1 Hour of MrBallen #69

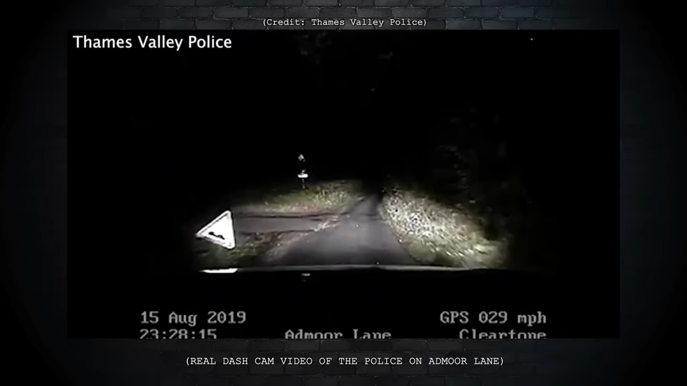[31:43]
It's like a tunnel of trees. And so they're driving along this road. And then all of a sudden, up in the distance, you can see on the dash cam footage, you see headlights bombing toward them. They're way off in the distance. And then all of a sudden, that car, these headlights, they come flooring out right in front of them. And both cars come to a screeching stop. You can hear the screeching of the brakes on the dash cam footage.
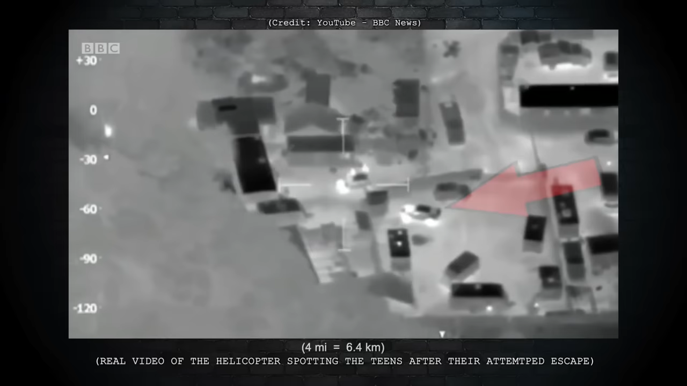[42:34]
A police helicopter had spotted their car parked amongst some buildings about four miles away from where Andrew was found.